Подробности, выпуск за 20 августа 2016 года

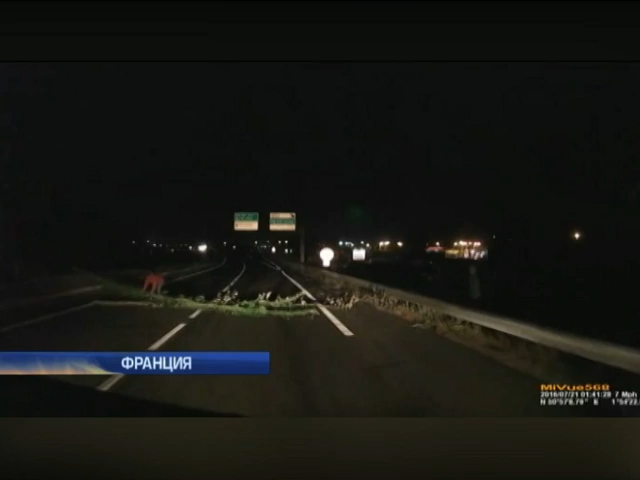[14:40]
Не останавливайся, это то, что им надо. Ночь, трасса, мигранты. Как только нелегалы видят на горизонте авто с английскими номерами, пытаются остановить его любым способом.